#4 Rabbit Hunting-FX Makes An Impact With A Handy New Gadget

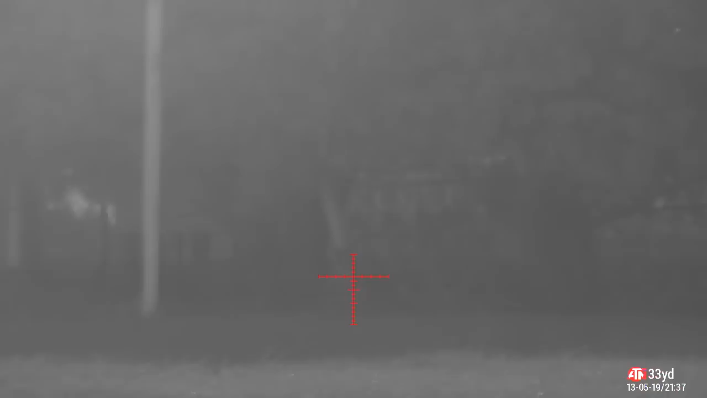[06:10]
you look at the it's a bit blurry because there was a plug light on if you look at the laser
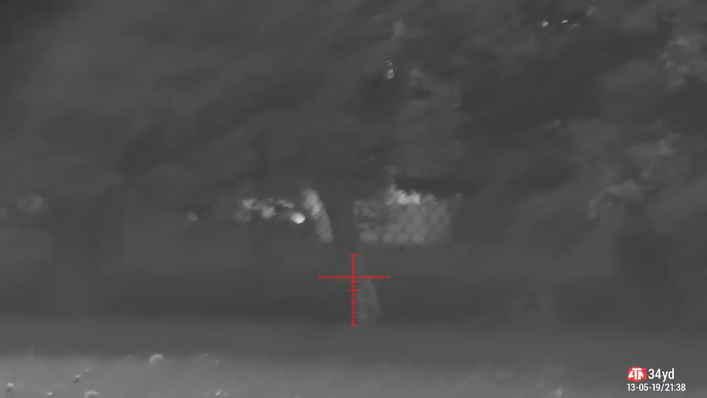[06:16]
ping and you'll see in the bottom right hand corner the distance scope changes the distance to match the laser ping 33
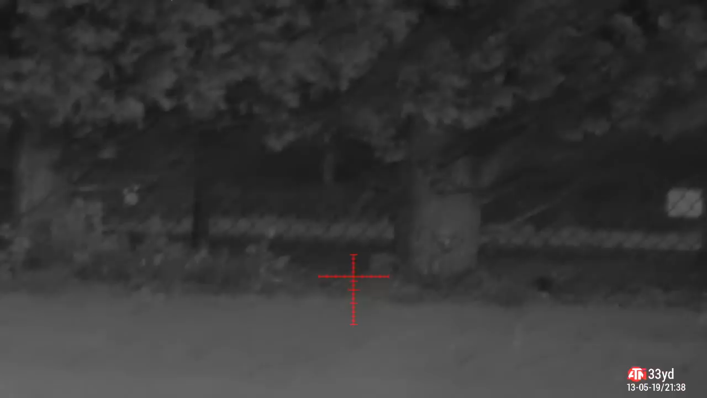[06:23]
yards this one's a bit
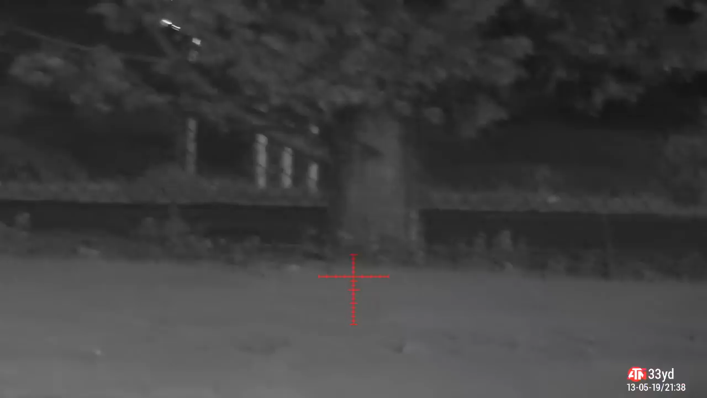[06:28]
closer makes me directly in front of me pick something to splinter out
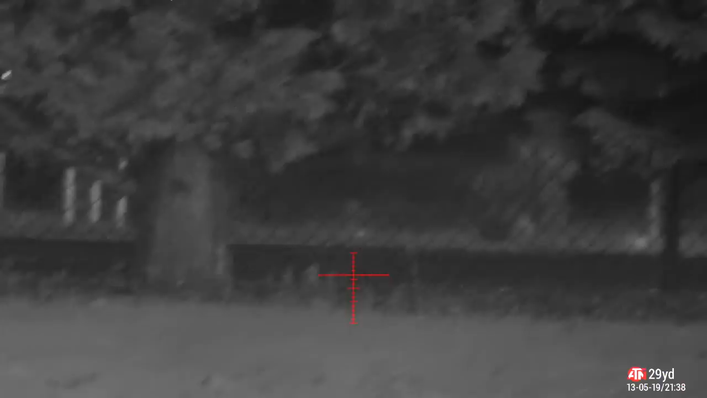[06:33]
the tree 29 yards you'll see the distance change
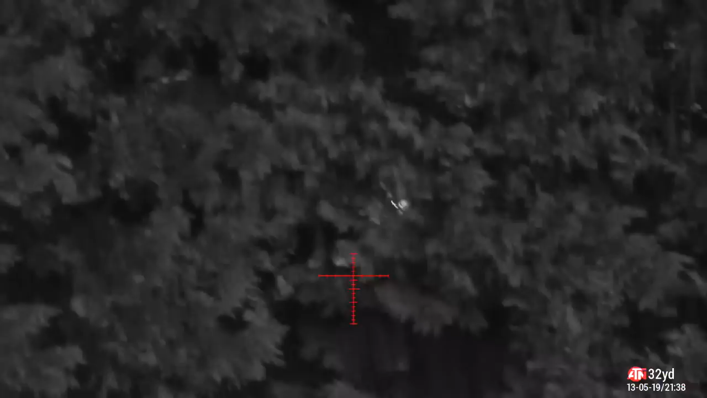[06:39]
in the bottom which also changes the crosshair
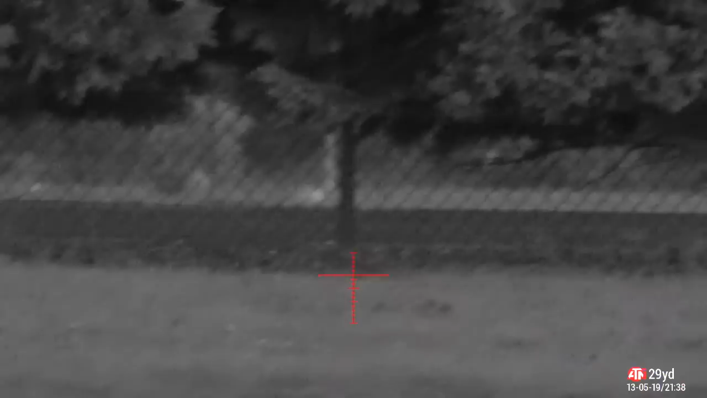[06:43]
to allow for hold over hold under or whatever
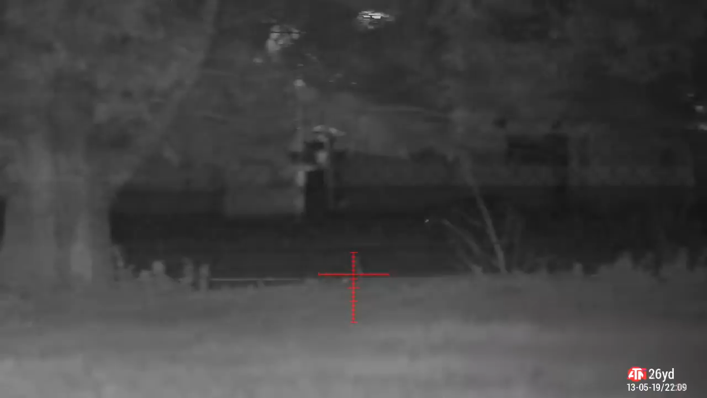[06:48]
really good okay
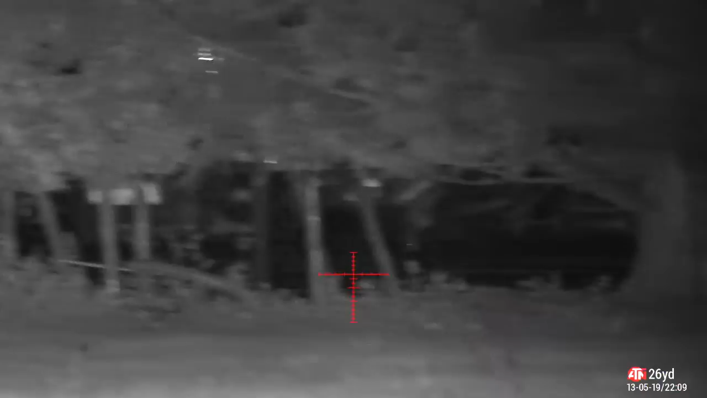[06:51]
so this is why it didn't quite go to plan because along comes Charlie and ruins the evening down there
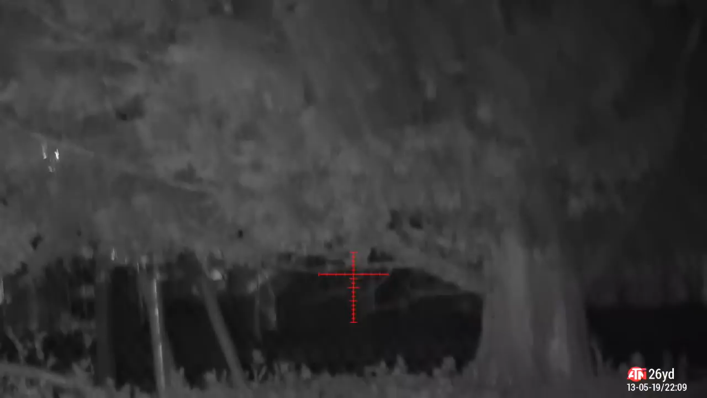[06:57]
so you can see it's ten past ten there's been nothing out at all
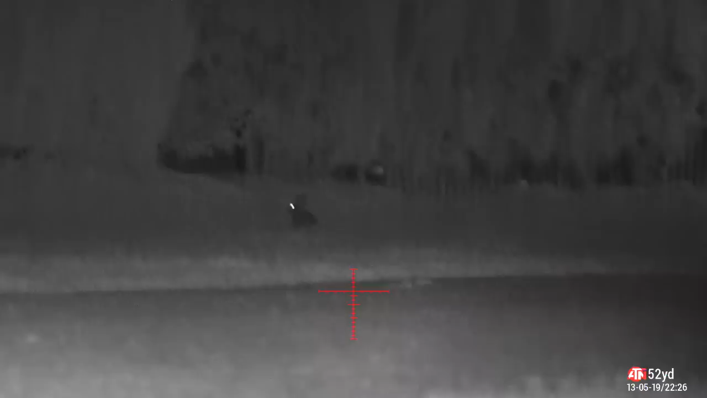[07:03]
so then I decided to go back up to where I got the first three and
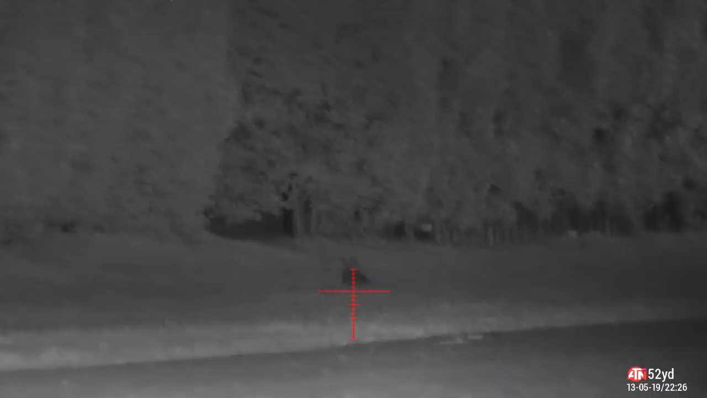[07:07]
there's a couple more out so I ping this guy 52 yards away and then 49 yards away and I'm trying to
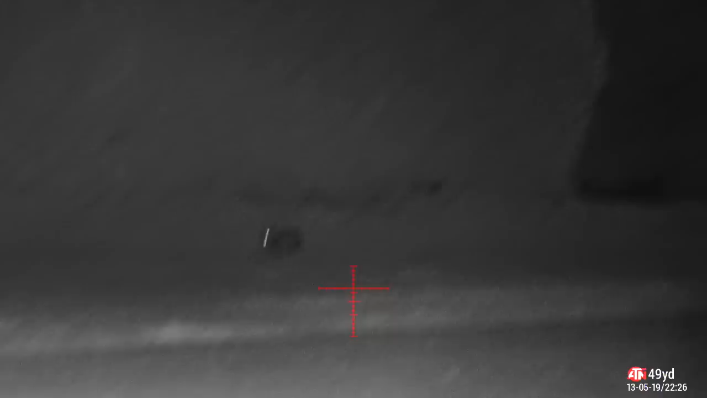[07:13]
unstud with the gun at this point and then I've just managed to get down on the bipod
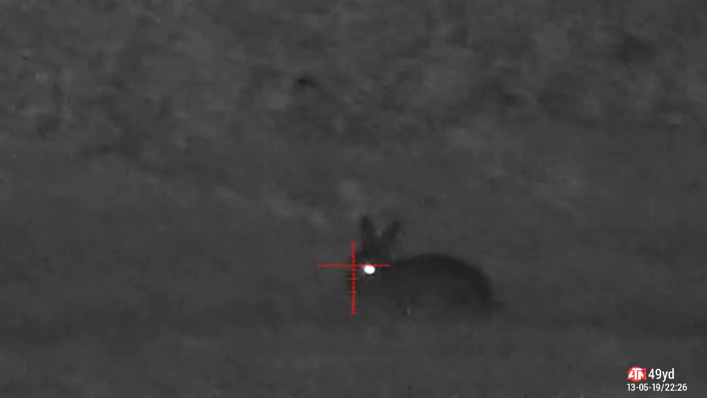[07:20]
hoping it'll come towards me on the grass
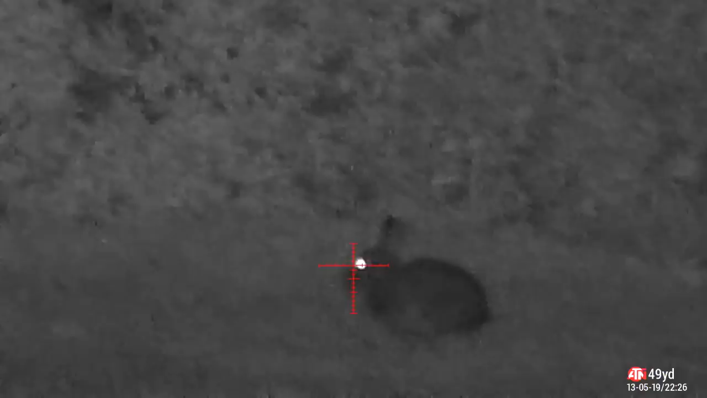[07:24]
and obviously being a youngster he doesn't do
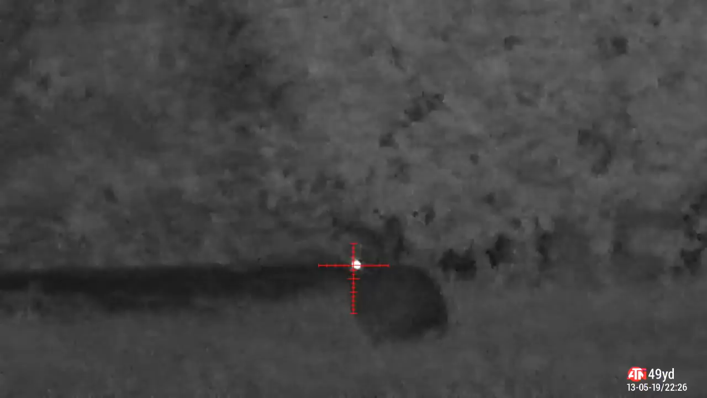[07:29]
as he's told and promptly bubbles off behind the hedge
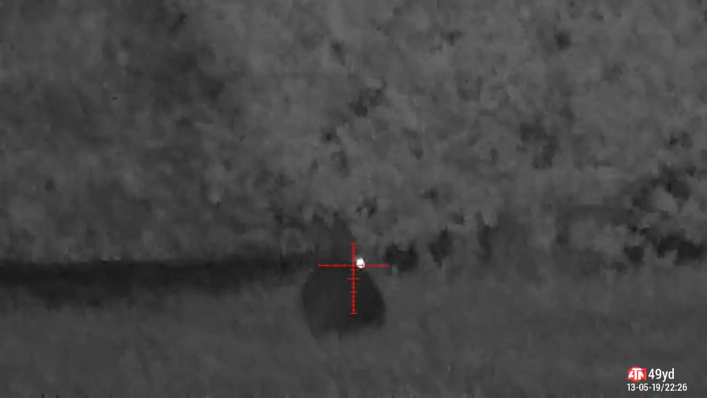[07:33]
so he goes away
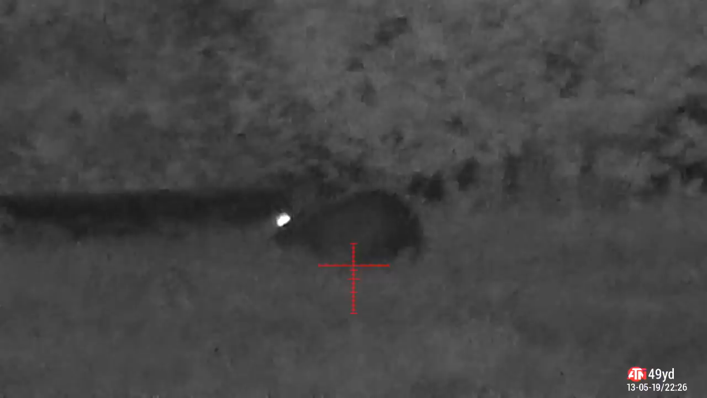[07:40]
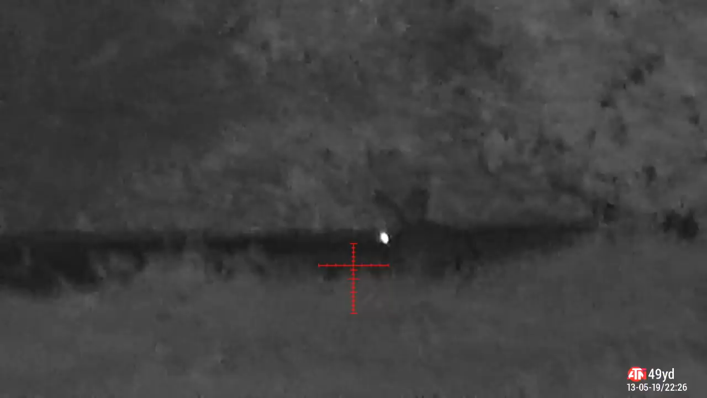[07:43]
and never to be seen again just thinking that maybe a little too far for a young'un let's take a shot it's a very smaller target area on a baby one so I decide not to